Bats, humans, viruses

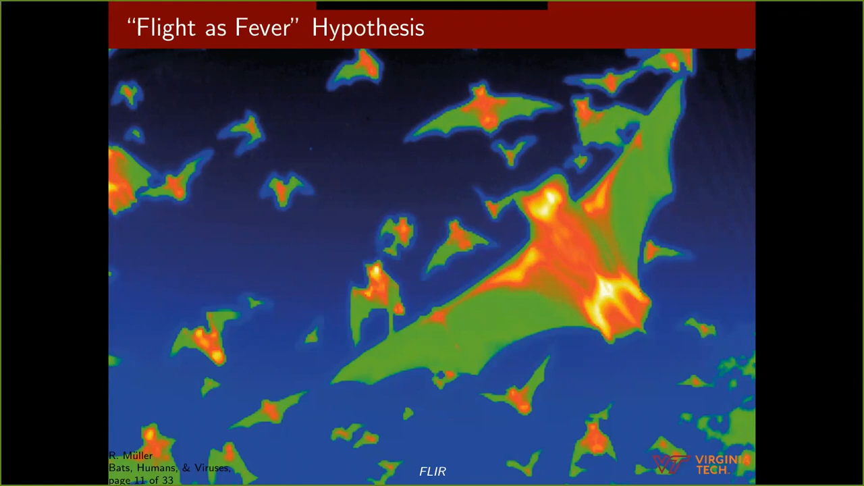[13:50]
better and so the fever really helps the organism overcome the disease and so the idea is what if bats fly they also their metabolism their body temperature goes up as an old figure a figure from an old paper right where you can see in the left hand side right as the in seconds after a bat